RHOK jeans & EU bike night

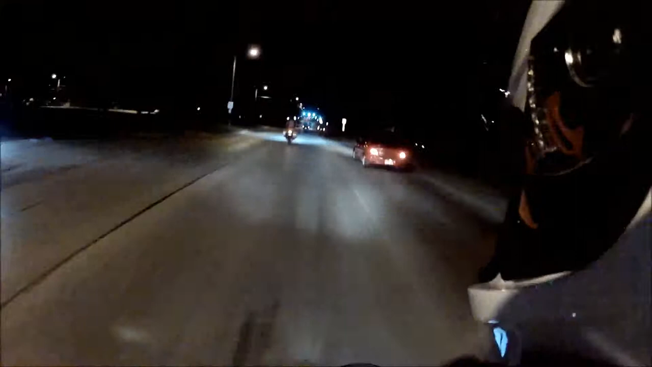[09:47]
Forgot to plug the mic in. Dave's got HIDs on his GS. The freaking things are bright.
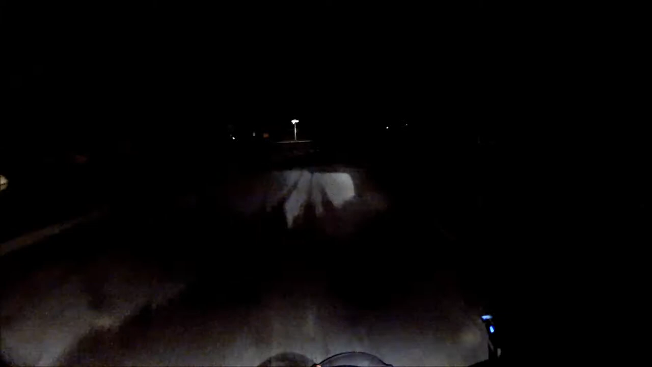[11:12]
Golf course right here. Oh, I just drove through sprinklers. Awesome. I'm really hoping to get out and get a few more rides in, not including the one on vacation. I was talking to some of my fellow motorcycle enthusiasts tonight, and a couple of guys want to try and get together just for a, you know, evening ride here and there.